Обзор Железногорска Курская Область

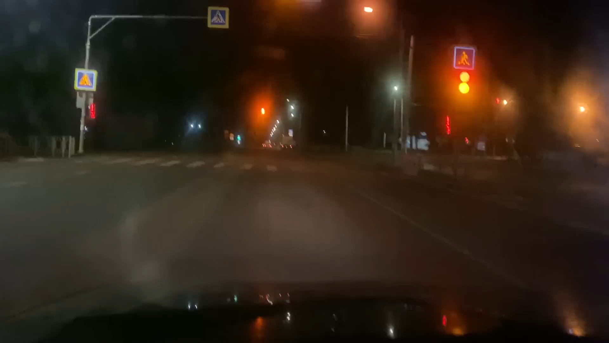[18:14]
ночи ничего не видно с таким освещением с такой погоды только по подвалу